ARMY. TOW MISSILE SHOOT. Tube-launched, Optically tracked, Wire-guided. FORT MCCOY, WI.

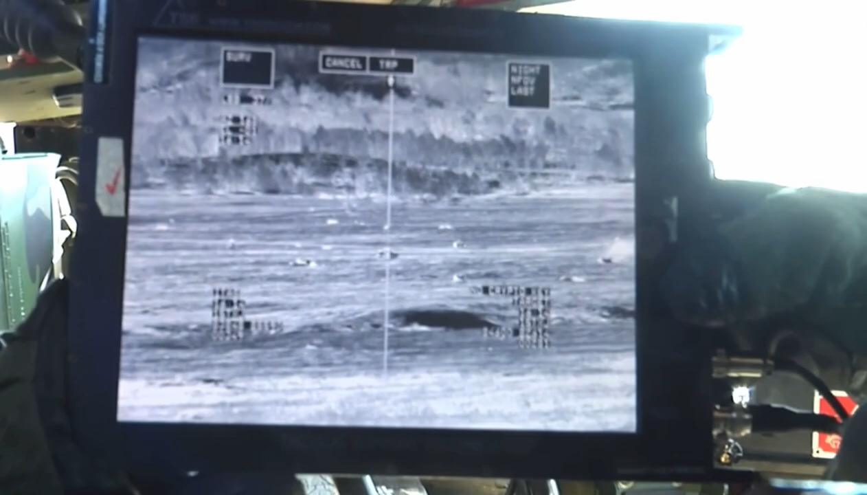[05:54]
Do a zoom. Zoom one more time.
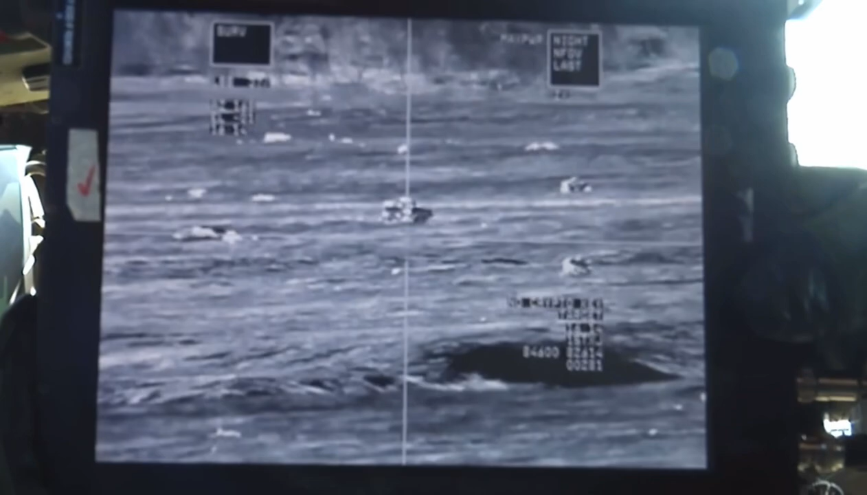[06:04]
Good? Yeah. That cluster is good. Hold on. Yo.
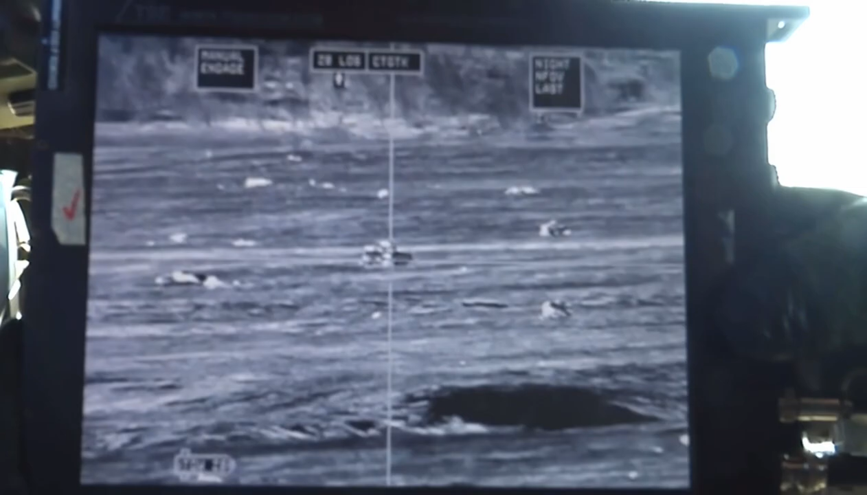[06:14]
Wait. Where?
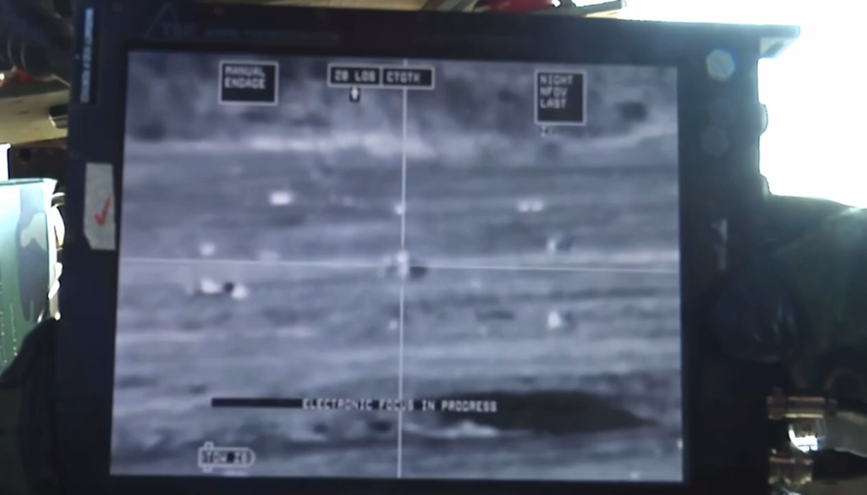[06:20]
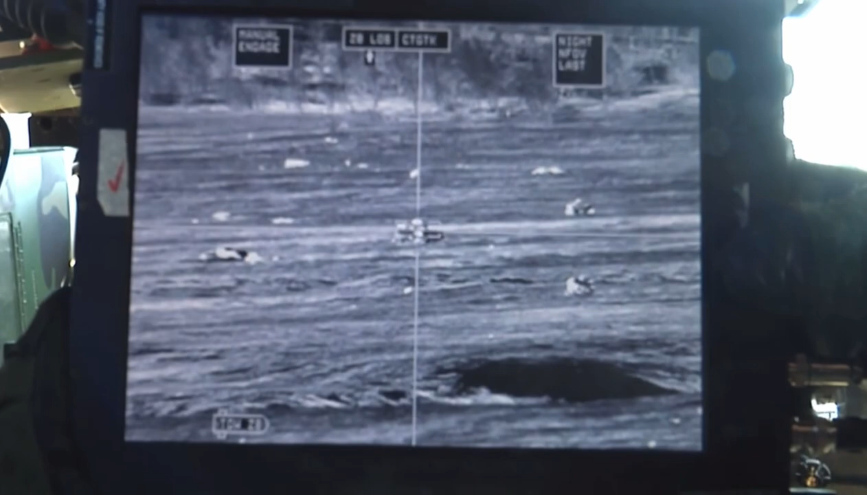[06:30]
Put on line of sight too. There you go.
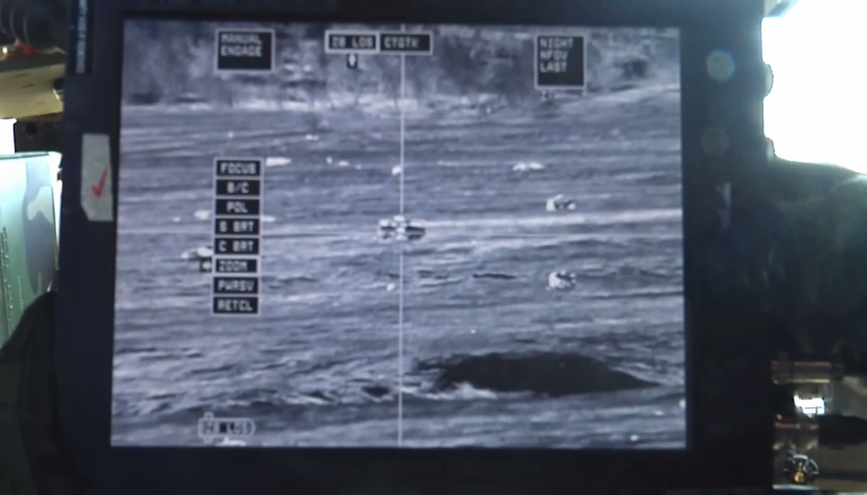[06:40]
All right, target engageable, 370 meters.
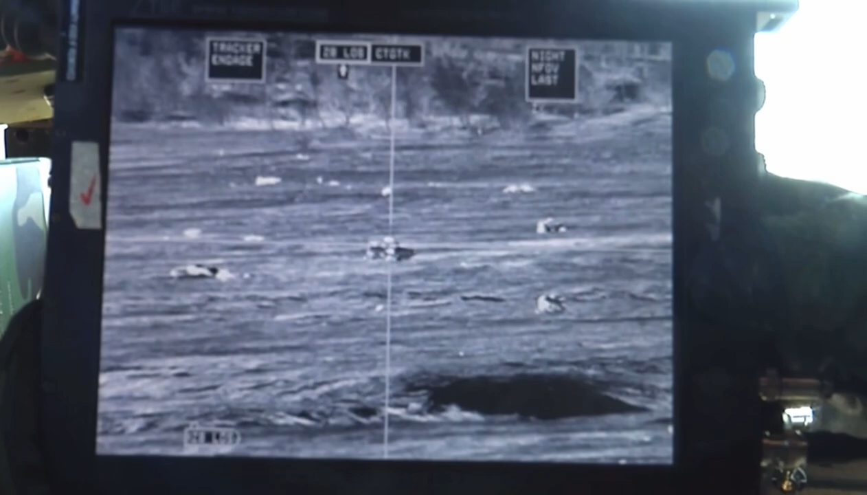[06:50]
You're good to fire. Fire. Whistle what?